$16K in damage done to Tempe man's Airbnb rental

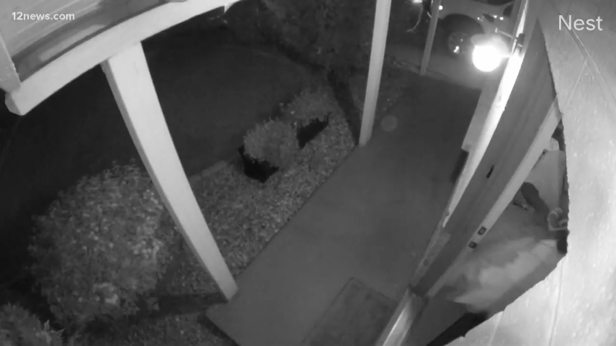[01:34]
Hard to believe, but there's a guy on camera dropping hangers on his way out.